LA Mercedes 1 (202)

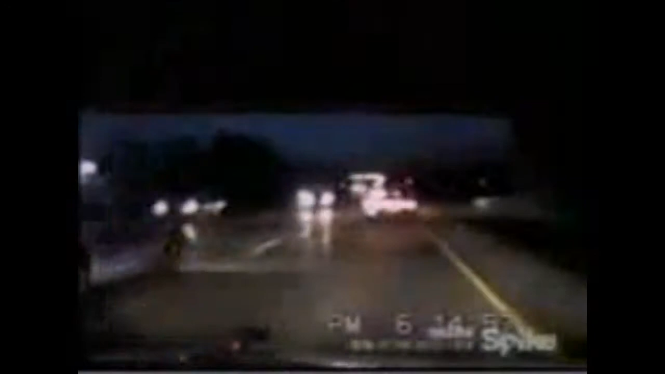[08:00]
Vehicles race headlong into approaching headlights at 80 miles per hour. Factor in the speed of oncoming traffic and a collision would be like hitting a brick wall at 160.